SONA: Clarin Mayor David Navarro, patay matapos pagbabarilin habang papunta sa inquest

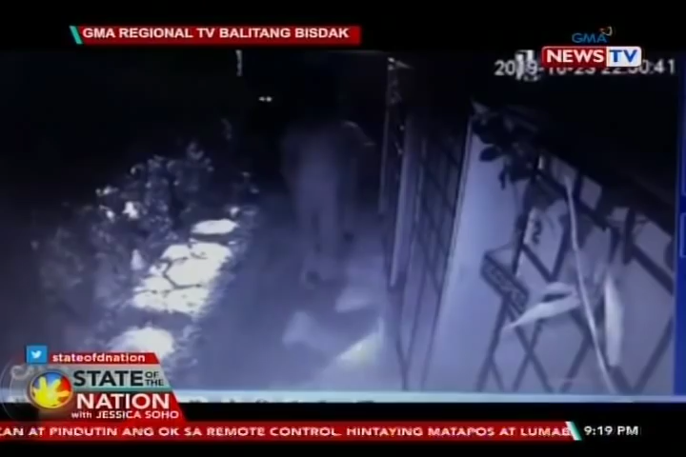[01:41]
Sa isang CCTV footage, makikitang sinundan ni Mayor Navarro at ng kanyang mga tauhan ang masahistang si John Duenas. Sinuntok niya si Duenas sa dibdib. Pwersahang inilagay ang mga kamay sa likuran at tinuhod pa. Tinakiusapan ko si Mayor Sir.
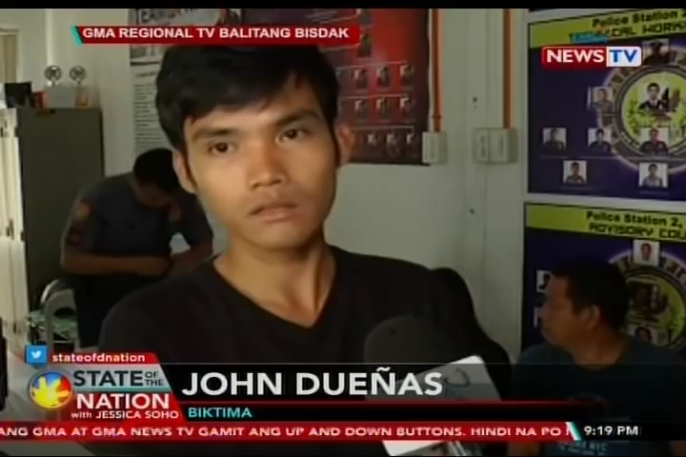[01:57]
Sabi ko, kalma lang Sir. Tapos sinabihan niya ako, ano, ha? Lalaban ka?
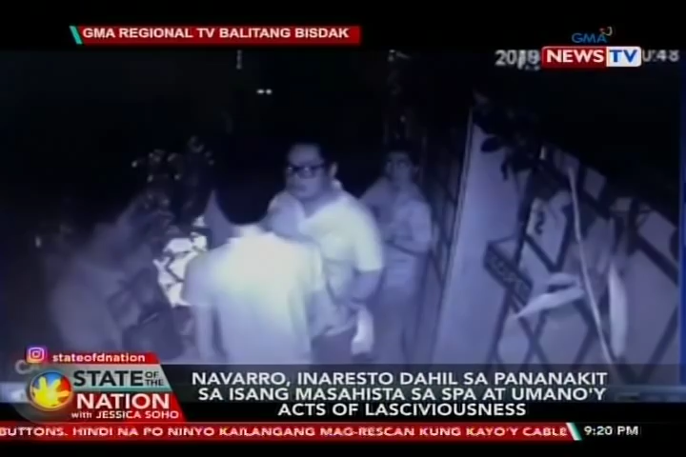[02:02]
Payat ka? Di ako sumasagot. Bumalik ako sa loob. Sumunod siya kasama mga tao niya. Doon na nagsimula. Doon na siya nambugbog.